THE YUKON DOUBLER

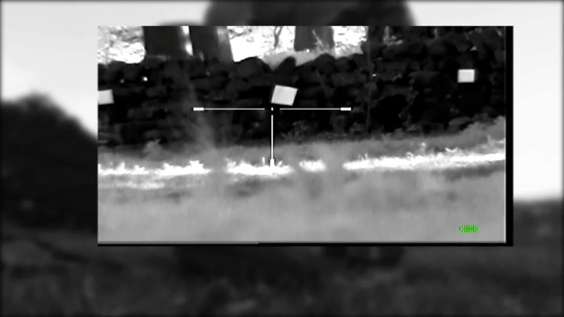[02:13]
Now three white cards, strategically placed, just trying to show the magnification gained. And also show how much the doubler narrows the field of view down.
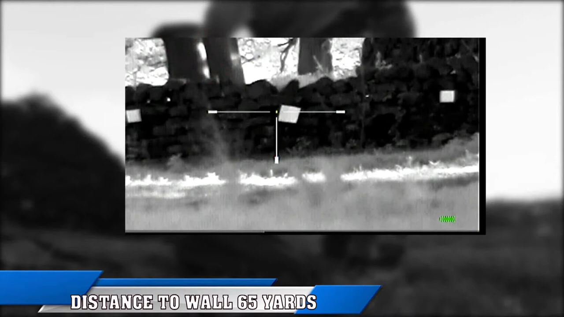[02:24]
Image wise, there was no change, no pixelation of the image. Arty owners, please take note.
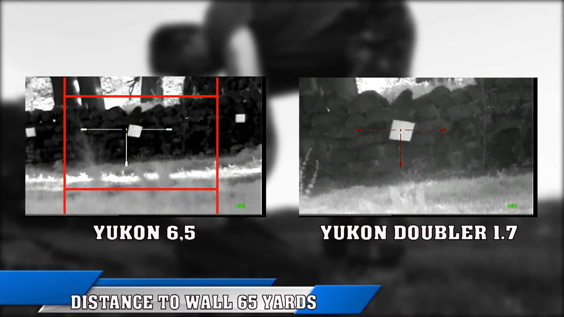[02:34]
Also with the doubler, the magnification, it's a fixed magnification. It will also narrow down the field of view. Do bear that in mind. So what do you reckon? Is it worth the outlay for the adapter and the doubler? Is it worth it?
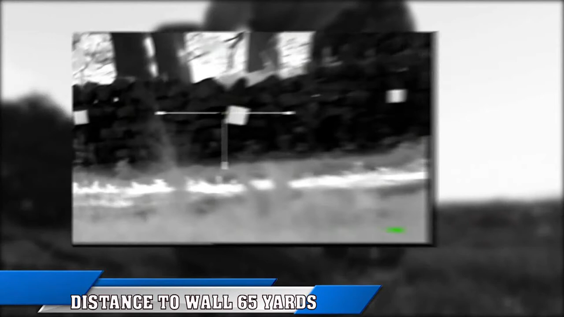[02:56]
Without the doubler, and with the doubler.
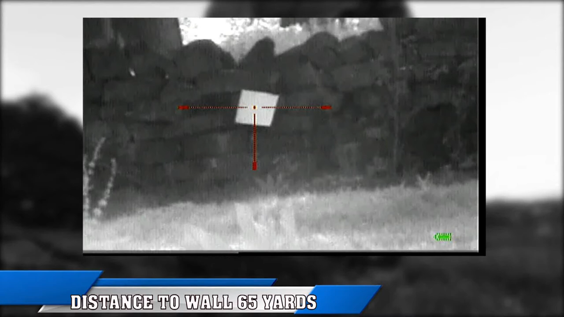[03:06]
Okay, so we are winning. Nice, clear, unpixelated image.